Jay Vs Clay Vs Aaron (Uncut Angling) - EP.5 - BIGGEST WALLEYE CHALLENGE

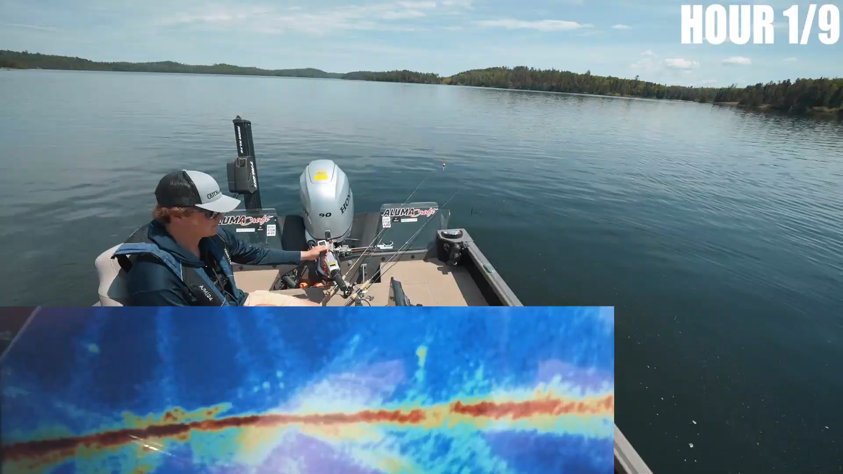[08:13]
There's a fish. There's a suspended fish cruising. Come on. It looked like he kind of went down at it. Oh, all the bait just got spooked away. Oh yeah, here we go. Here we go. Come on. He's staring at it. This is good. This is gonna be our first bite. Oh, he's all over it.
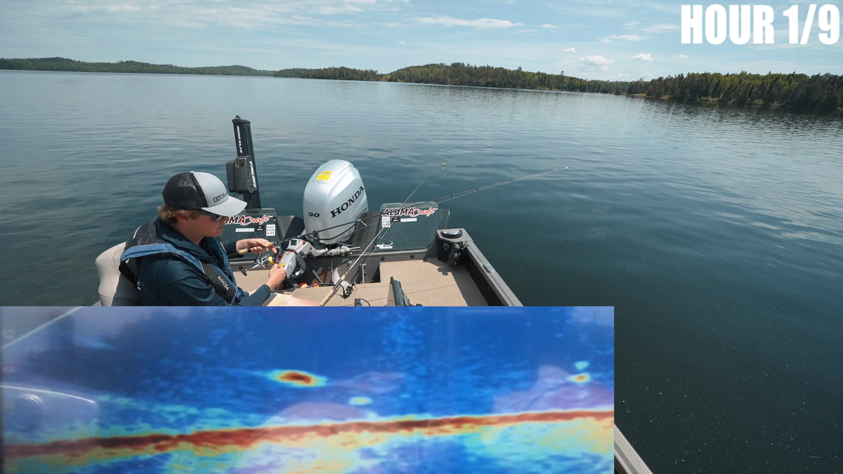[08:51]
There's 2 of them. There's 3 of them. Oh, come on. The other guy one's coming down. He's staring at it. Eat it. Come on.
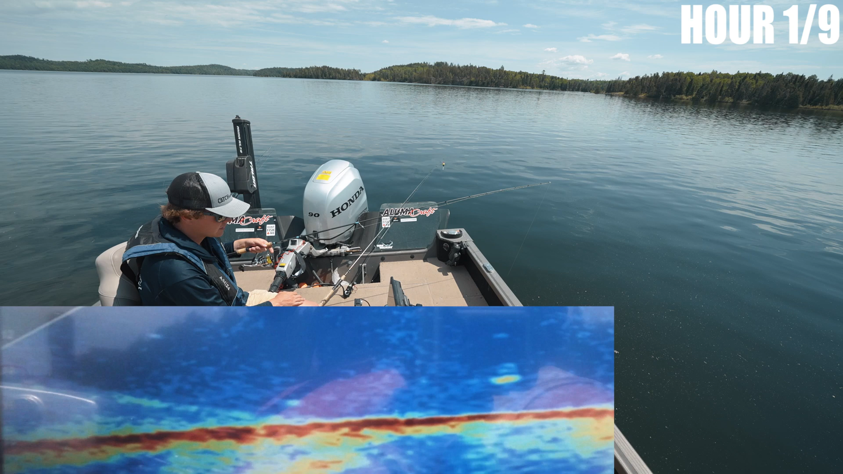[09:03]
Every bite is just so key. They disappeared, but I think they might still be around.
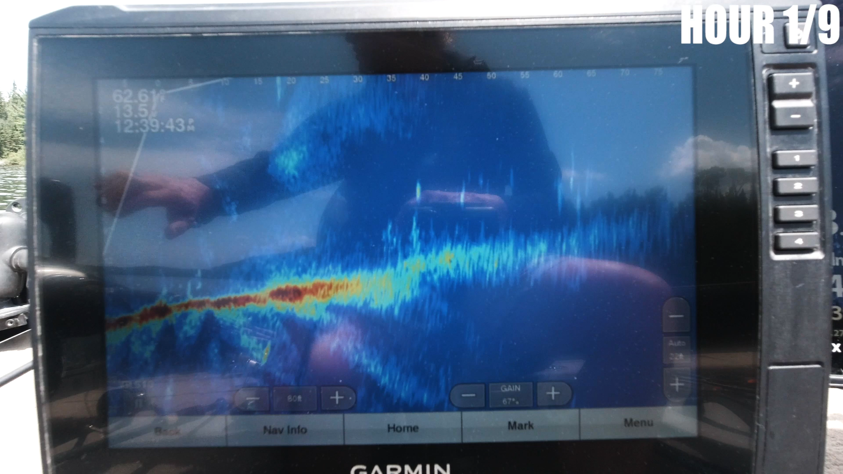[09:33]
Wow, they're there 65 feet ahead. Is that gonna be too shallow? No, that's gonna be perfect. I don't know if I made it far enough.
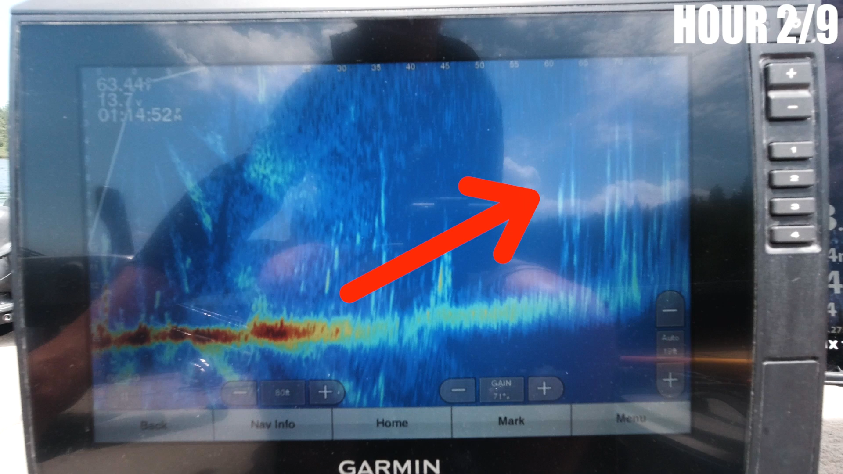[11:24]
There's another fish. Is at the top of a weed. I don't know, 60 feet.
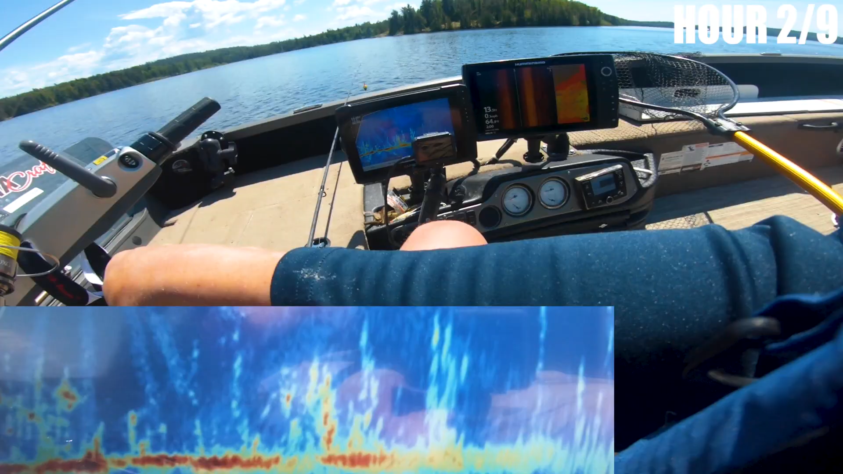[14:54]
Ooh, big one, big one, big one, big one, big one. Two of them, three. There's a pod.
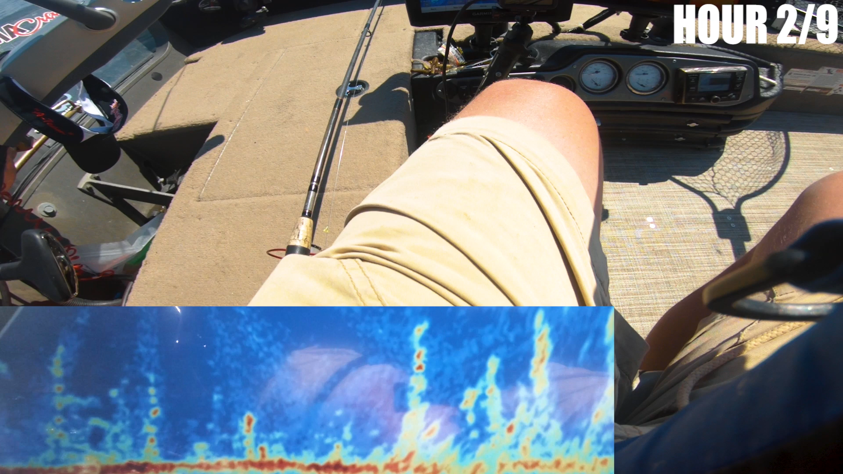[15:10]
I'm gonna try split shot and leech next if this doesn't happen. Oh, bad. Loose drag, loose drag, but we're hooked up.
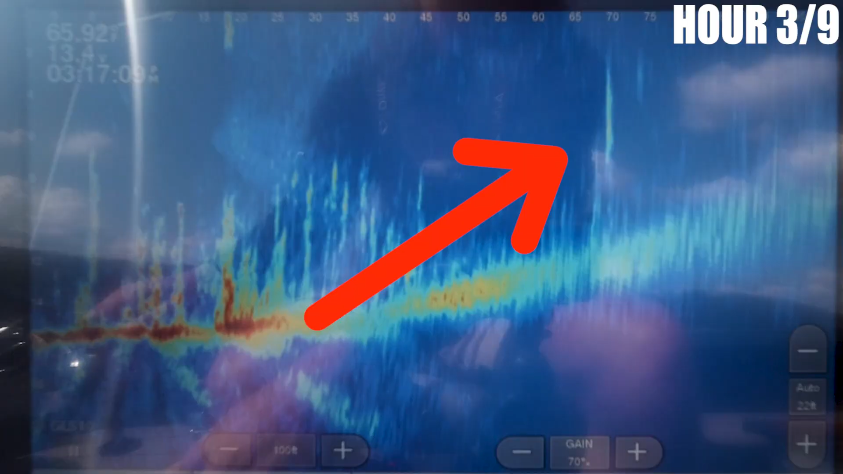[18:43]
Straight off the nose right now.
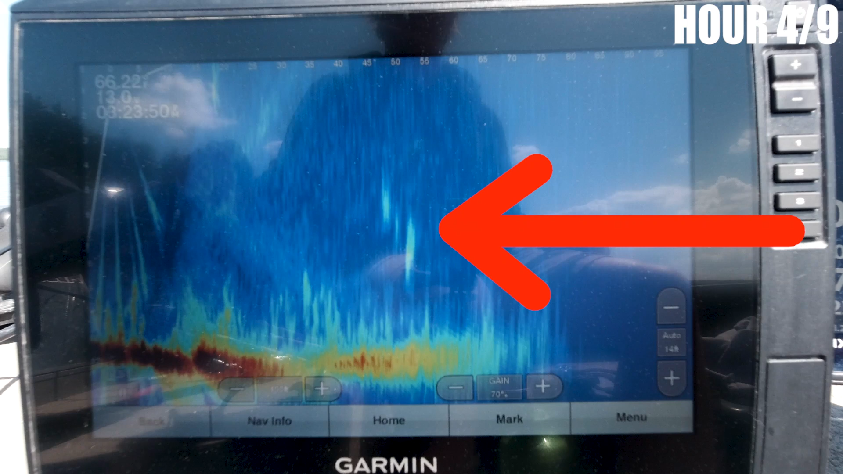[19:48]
Okay, they're right ahead, 45 feet.
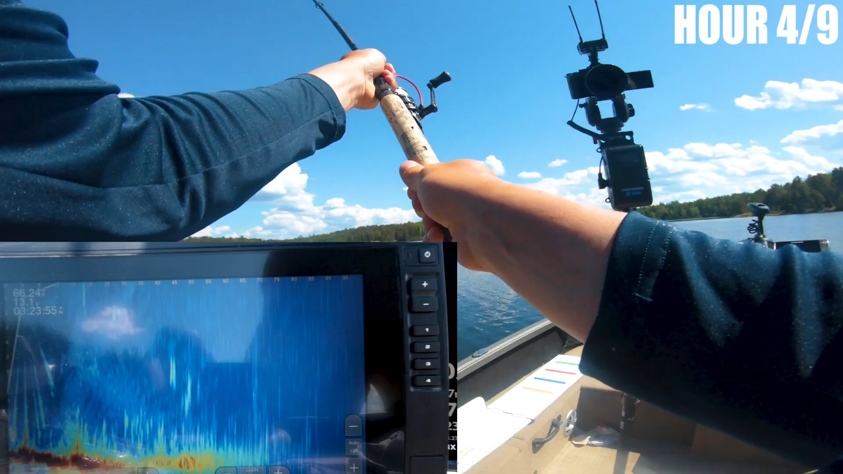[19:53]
There's the pod. I'm gonna try to back off of them.
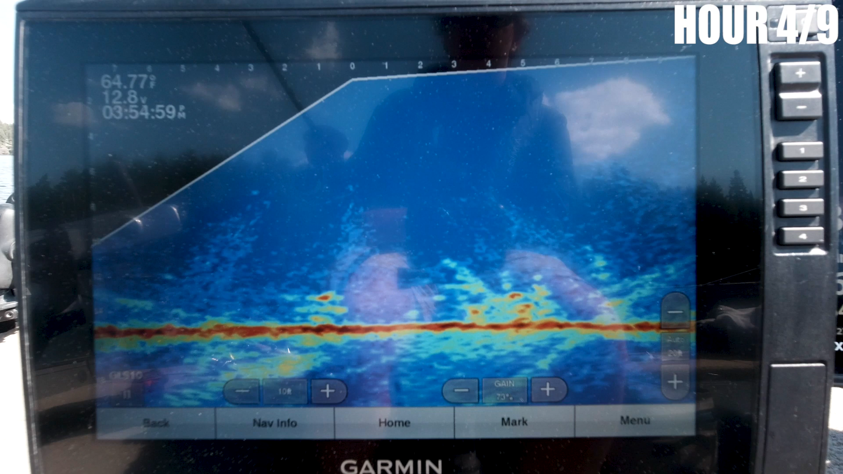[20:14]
Ooh, this guy looks like he's coming for it. He's big too. Yes, that was a bad hook set.